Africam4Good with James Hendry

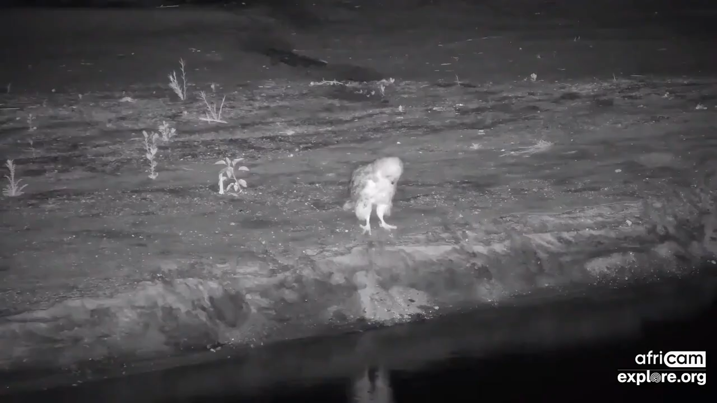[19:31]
fishing owl fledgling that seemed to be playing on the banks of the Olifunz River a bit like I remember doing as a kid on the banks of some of these coastal rivers you know jumping on the bank and trying to make it collapse and I didn't fly quite as well as this Pels owl did but you know it's a very rare owl but it really did seem to be entertaining itself that really is difficult to find another explanation for what it was doing so that was one of my major highlights
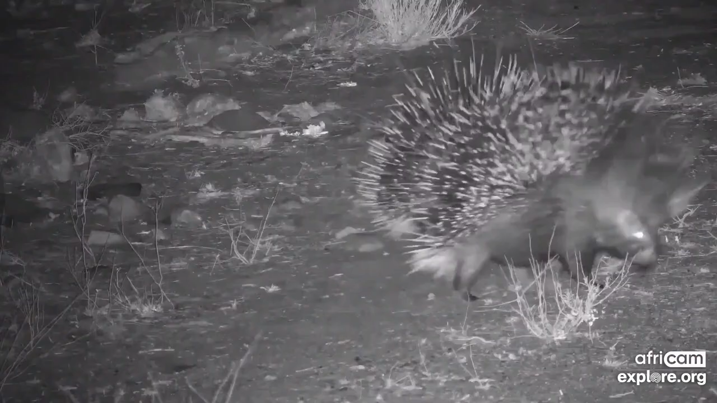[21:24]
field and that was porcupine mating you know I've never actually seen that happen before um because you you know there's a million safari jokes about it and we all you know safari guides use the same old jokes all the time that's what we do best and uh it was nice to actually see that happen for once and watch watch that behavior go down and then another one which was actually
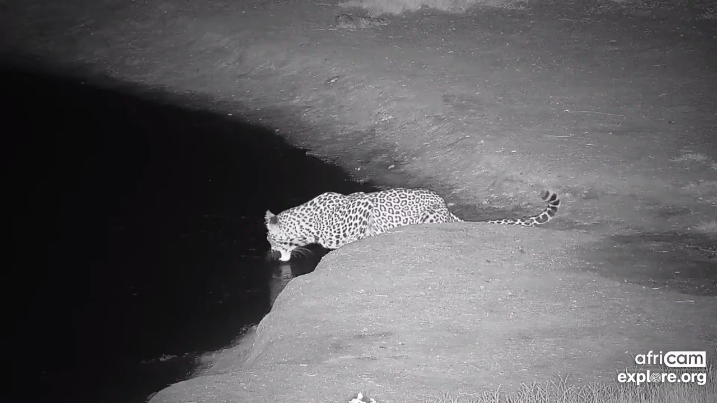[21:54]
how how tough it is out there in the field and that was um beautiful watika our female leopard a young female leopard that was having a drink at the waterhole something made a noise in the bush behind her and she got the right of her life jumped up and in midair you know just like cats can do twisting around and turning her body to you know see what what on earth had had had made that sound and it turned out to be nothing but we didn't actually figure out what it was but she carried on drinking nonetheless but